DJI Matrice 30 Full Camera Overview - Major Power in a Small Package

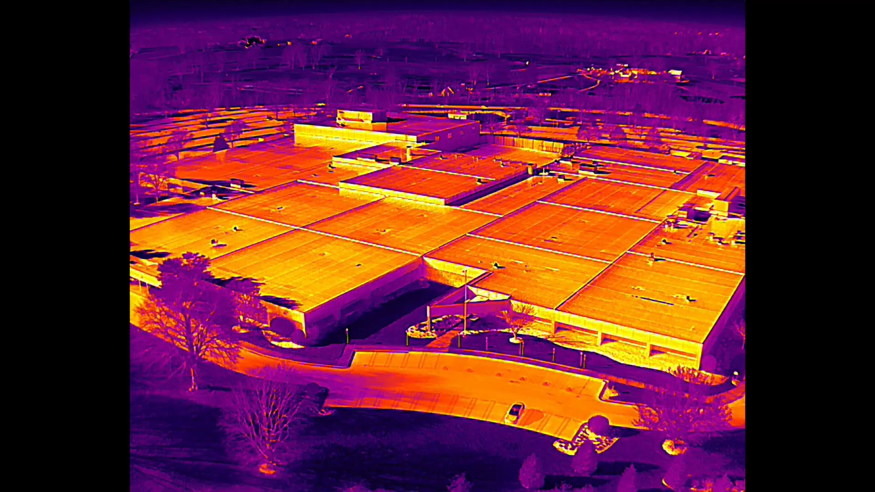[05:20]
The images themselves are super detailed when looking at the files on your computer that goes for both the photos and videos,
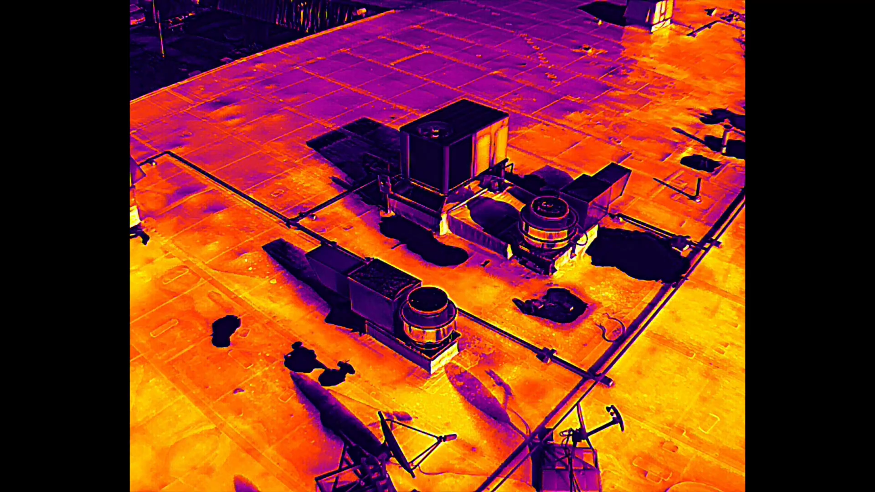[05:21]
and they even look sharp being streamed live back to your remote as you're flying around.
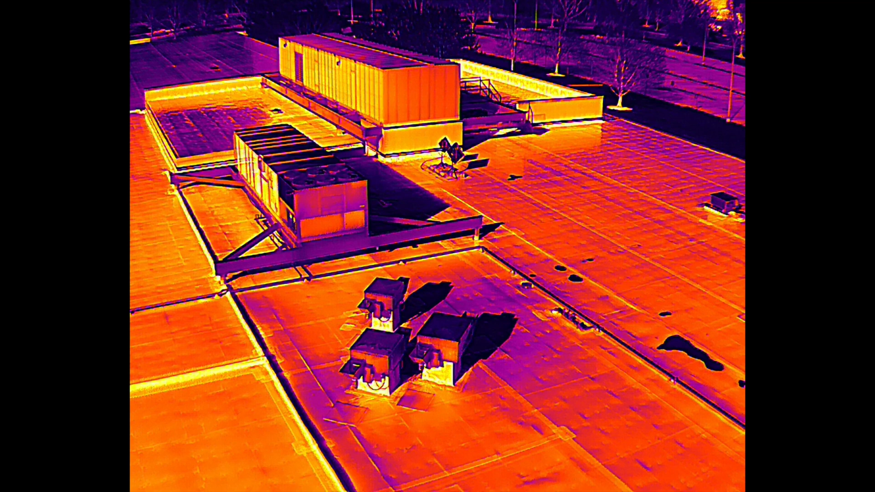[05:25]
So for search and rescue, law enforcement, or data collection, this is going to be a great tool to use at nighttime.
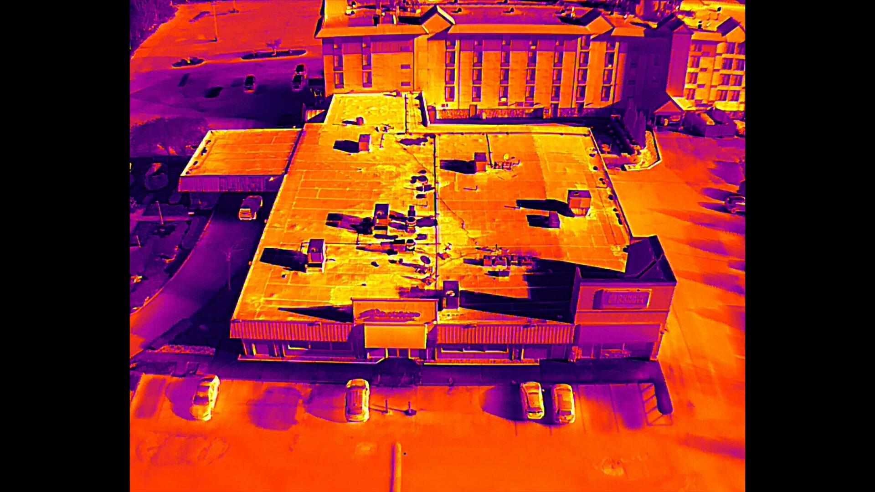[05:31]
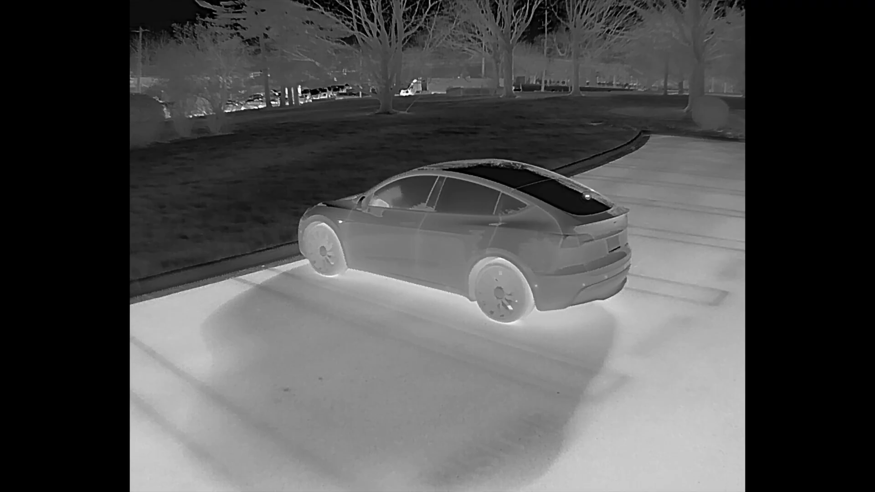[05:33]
There are also various different color palettes, as I've mentioned,
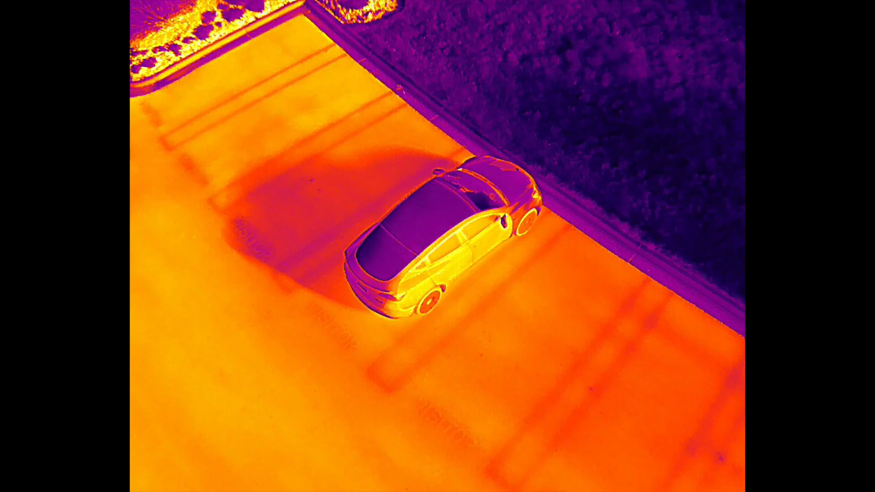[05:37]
so you can adjust what you're looking at depending on what type of mission you're flying or based on your own personal preference.
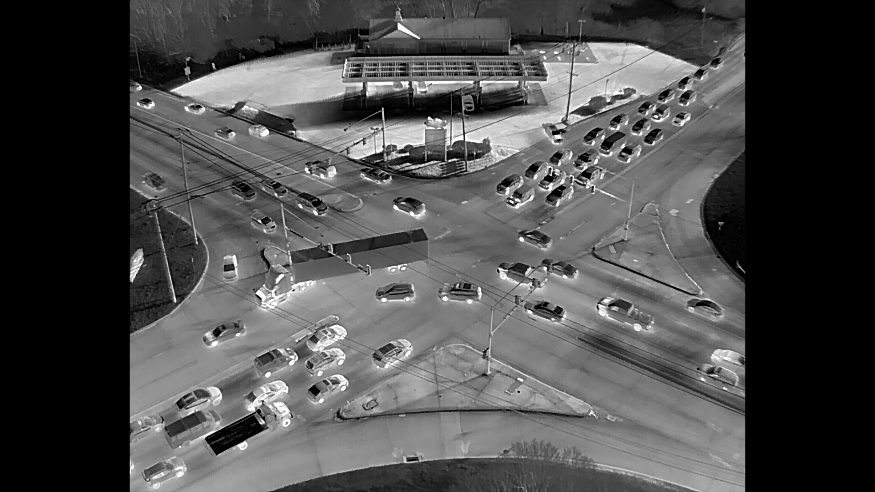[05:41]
I know that purchasing the M30T version of this drone means that you're spending $4,000 for basically just the thermal sensor, but I would say that it's absolutely worth it for most use cases.
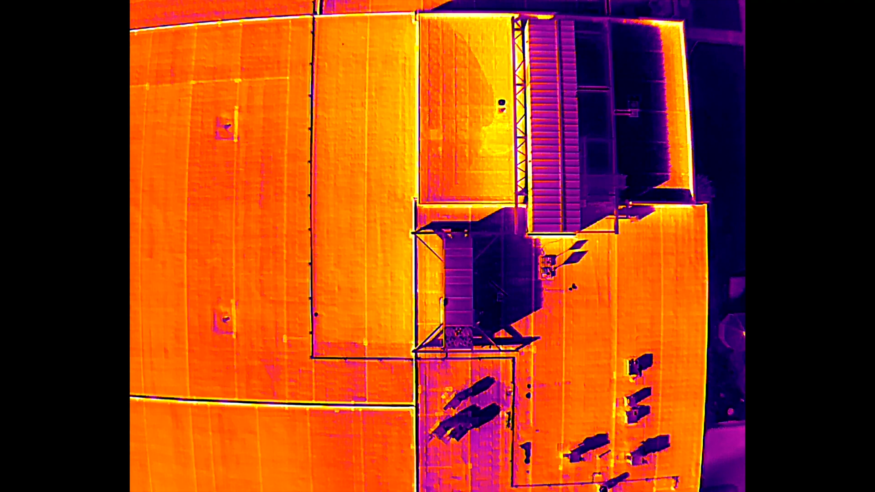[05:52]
If you're say a law enforcement program looking to save some money and you end up going with the base model with no thermal, you might regret it when you're trying to operate your drone at nighttime, because it'll be pretty much useless without infrared. Now within the Pilot 2 app, you can toggle a side-by-side image so that you can see a color version from the zoom camera right alongside a thermal view. Even on the larger display of the RC Plus though, I kind of find it hard to use side-by-side effectively, like each of the boxes are just a little bit too small.
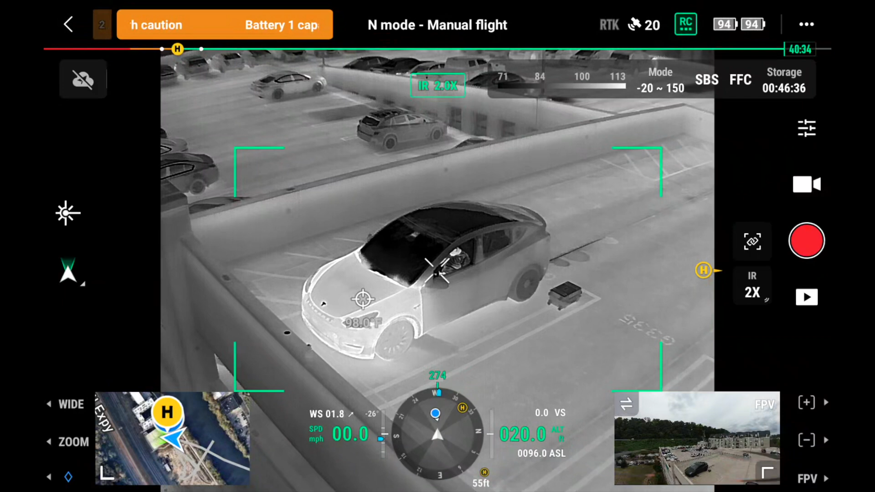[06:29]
like being able to tap on the screen to see the temperature of a specific spot. You can also create a box to be the hottest and coolest spot of a specified area, and you can choose to receive an alert if the temperature exceeds a certain limit inside of that area.
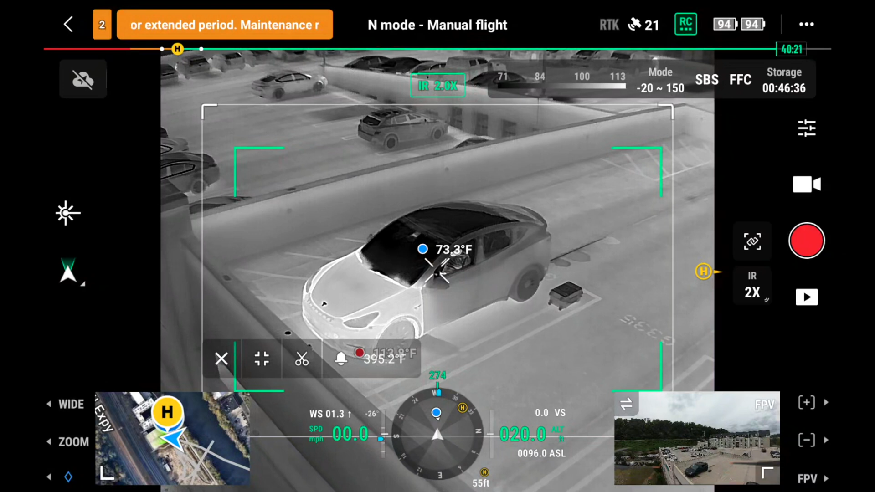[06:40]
On screen: spot 73.3°F
This would be great in the case of say fire management, where those on site need to know if certain parts of a building fire reach a dangerous threshold.
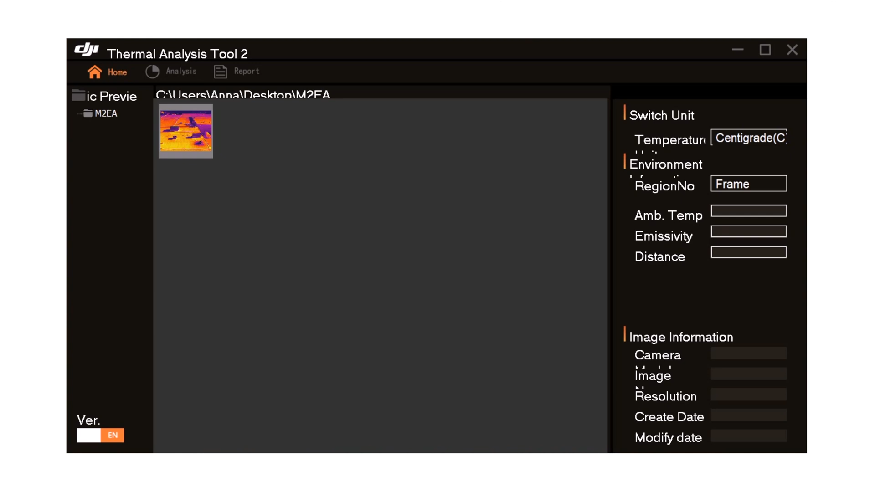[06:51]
One last thing I should also mention is that this is a radiometric sensor that saves all of the temperature data within the photographs that you capture, so you can bring it into DJI's thermal analysis tool built for this camera and change things like your color palette, temperature range, and you can even find the exact temperature of certain spots in the image.
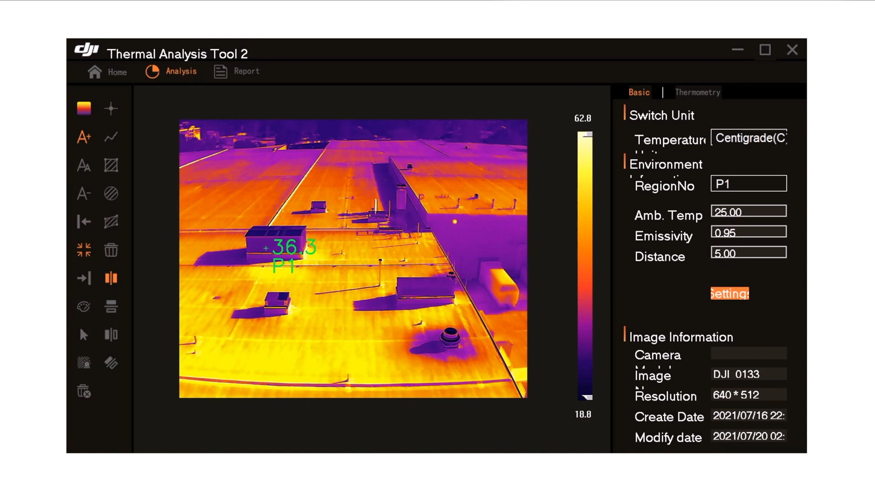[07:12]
This is great for those conducting aerial surveys that need to go through a round of post-processing on their images to find and analyze, say, the difference in temperature between two different points. Okay, so that's pretty much everything here that I wanted to cover in regards to the thermal camera.
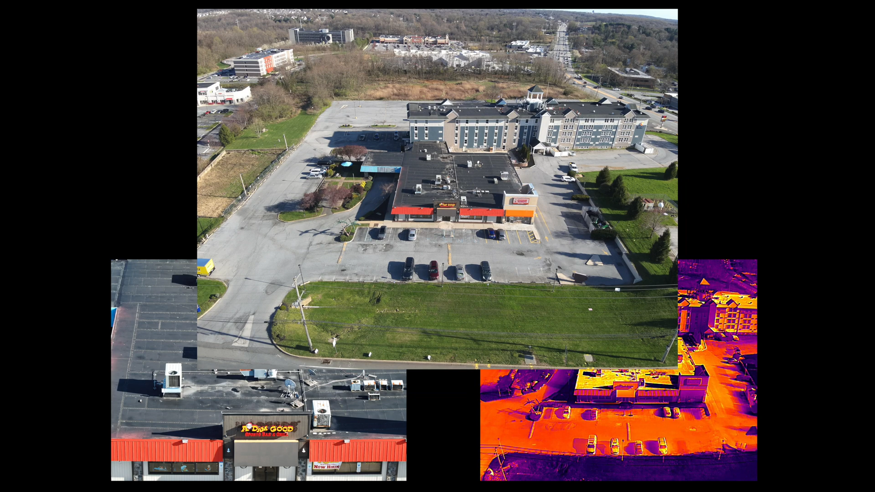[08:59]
For example, when you capture a photo while using the wide camera,
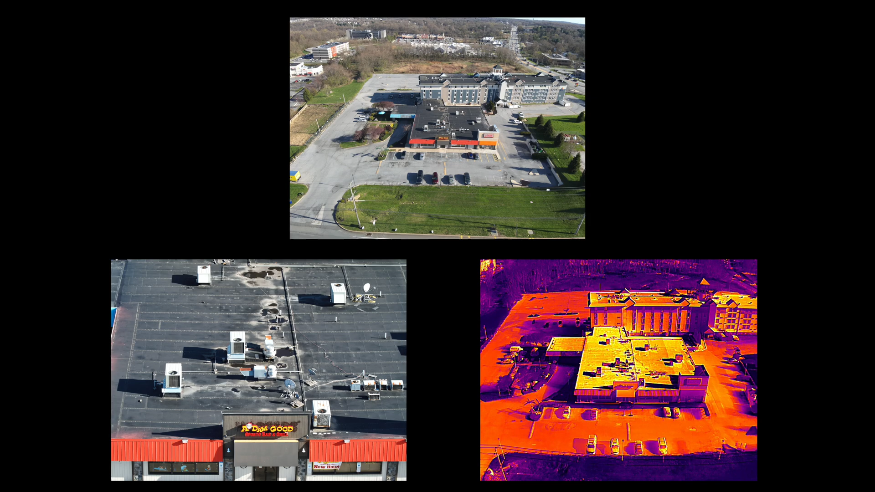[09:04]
a photo from the zoom and thermal cameras are saved simultaneously so long as you toggle this in your settings. This is huge because you're able to fly around while using the RGB camera, line up your shots, snap your photos, and then when you get back to your computer to offload your data, there are thermal photos right there to accompany them and this also goes for video.
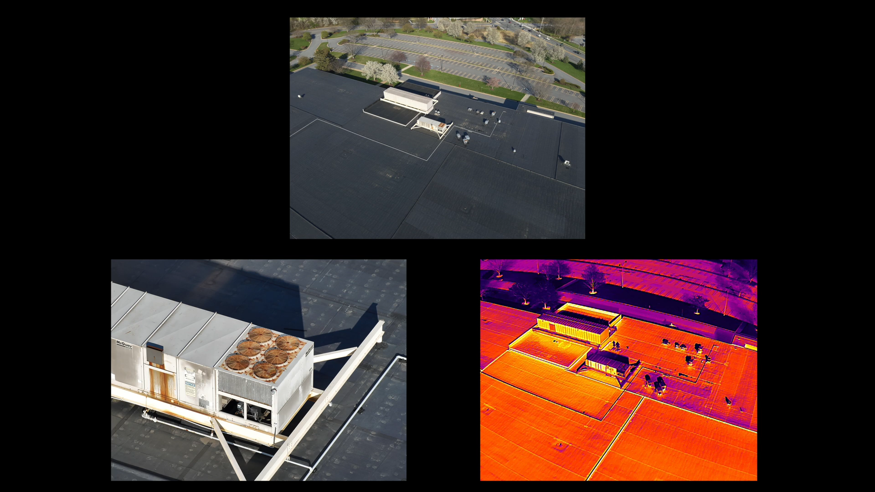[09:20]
So, video is also simultaneously recorded from all three sensors at the same time. Another quick tidbit of information, when flying around using the wide camera,
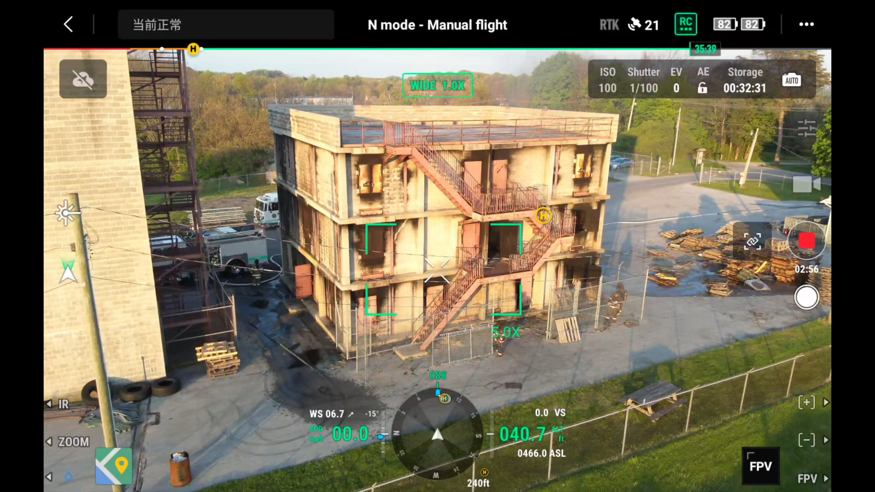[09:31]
you'll see this box in the center of your screen and that is the equivalent frame that the zoom camera will see with its current level of zoom.
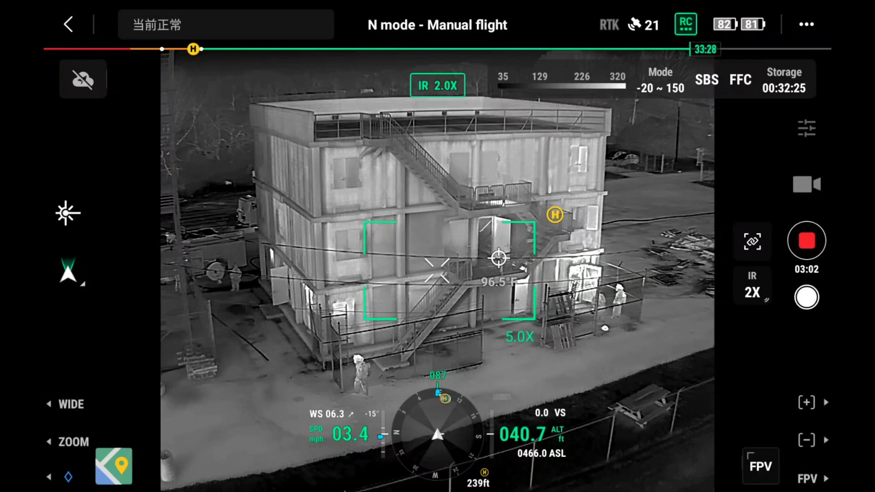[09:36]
So, as I zoom the camera in here, that box gets smaller and smaller.
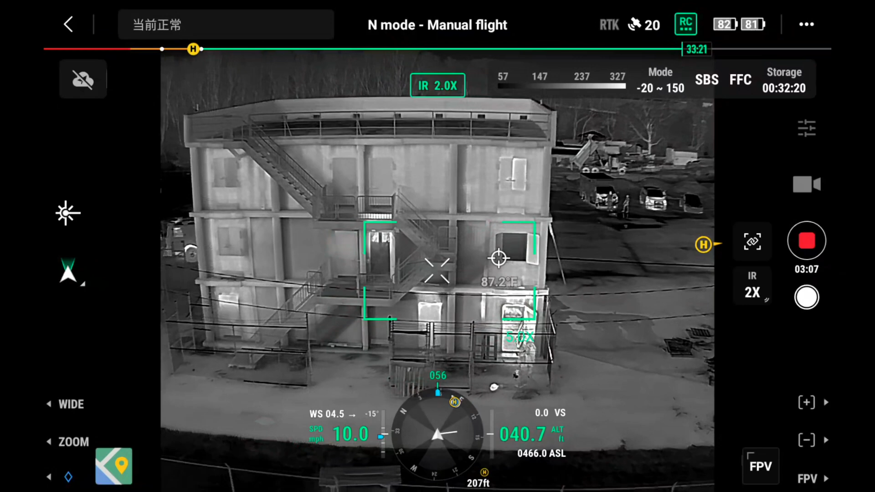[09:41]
Utilizing this is great to reorient yourself if you become lost when zoomed really far in.